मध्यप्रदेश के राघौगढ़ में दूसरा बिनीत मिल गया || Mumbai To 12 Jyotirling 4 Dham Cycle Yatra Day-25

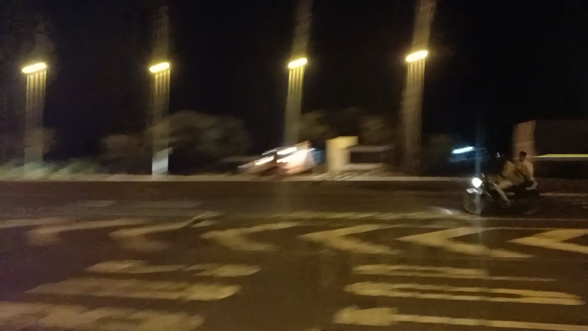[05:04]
का नजारा है और अभी हम बस्टाप पे रुके हुए थोड़ा रेस्ट करते पानी वगर पीते फिर आगे बढ़ेंगे तो